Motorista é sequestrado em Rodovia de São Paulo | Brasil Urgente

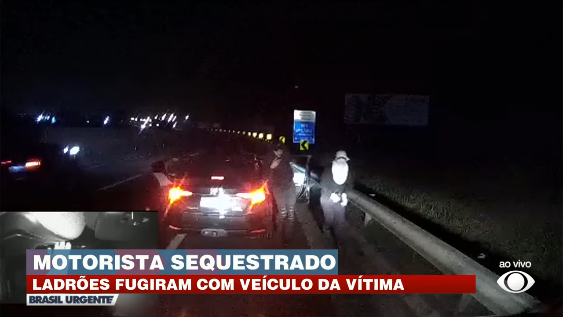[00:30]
Veja ali, tira a taja rapidinho, porque tem a câmera ali do motorista, ali, tá vendo? Solta de novo desde o início, por favor. A câmera dentro da van, obviamente voltada pra ele,
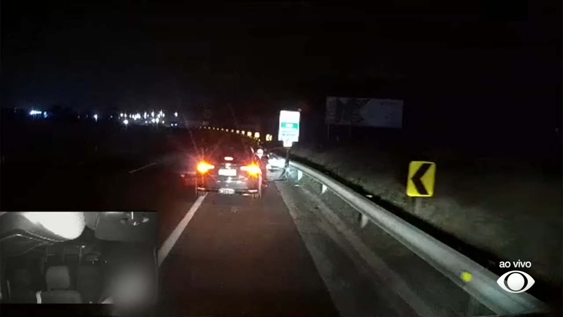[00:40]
e ele ali, já sabendo que tinha acabado de ser surpreendido pelos vagabundos, pelos marginais. Olha ali, os caras já descem com tudo uma ação muito